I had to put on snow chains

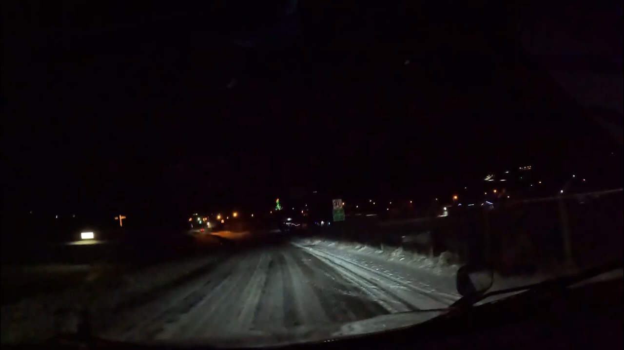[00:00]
After my partner's shift change he drove and he ended up on a junction highway in
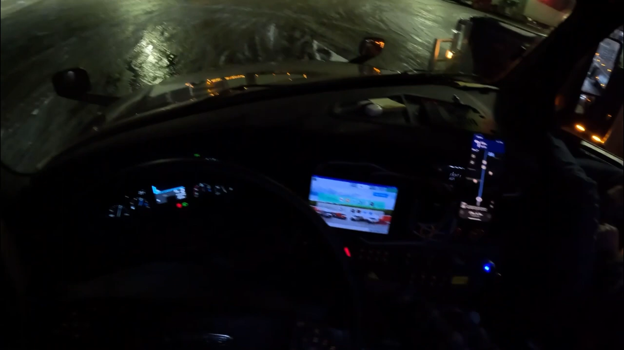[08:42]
on us 50 hopefully we can merge on to i-80 afterwards because it is icy and snowy and wet and cold and all of that we've still got the chainsaw so we're going to keep going like this ease your way it's going to be a long night all right let's get on truckin
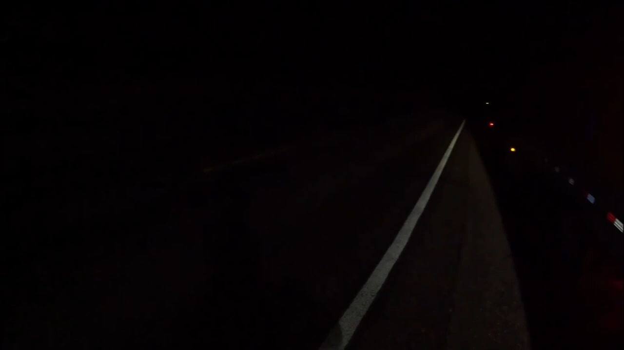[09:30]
on us 50 going westbound still the road's basically dry no ice no snow nothing so we're gonna take off the snow chance that we can pick up speed and get on home faster